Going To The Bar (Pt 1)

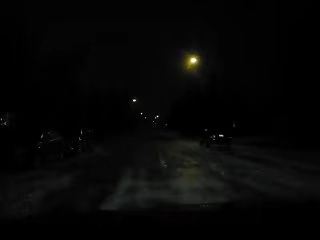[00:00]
Alright, so we're heading off to the Shark Club this evening and we'll see just how well the car does with its really crappy summer tires that, um, what a hell of a lot of attraction. Let's wish us luck.